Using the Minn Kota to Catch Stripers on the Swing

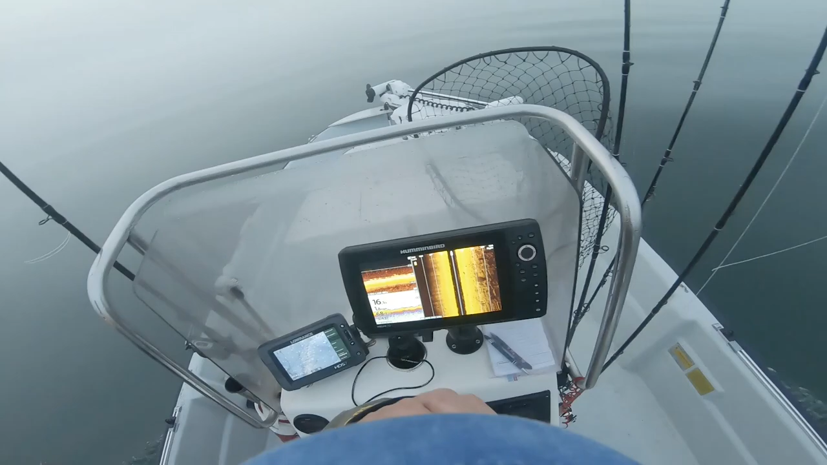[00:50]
Since we got to go slow anyway, I might as well just troll up and see if I can find another area they're hanging out in. There's one.